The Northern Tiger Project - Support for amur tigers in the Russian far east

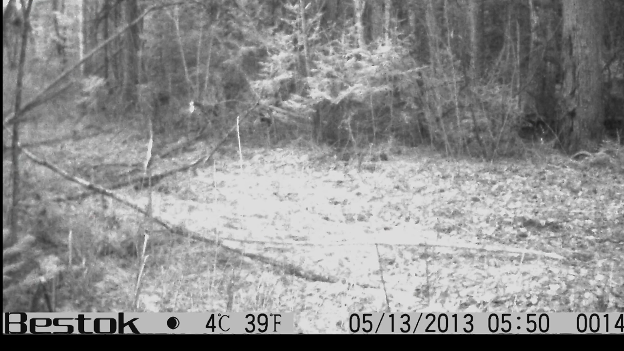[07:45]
At the start of the project, the photos showed absolutely nothing.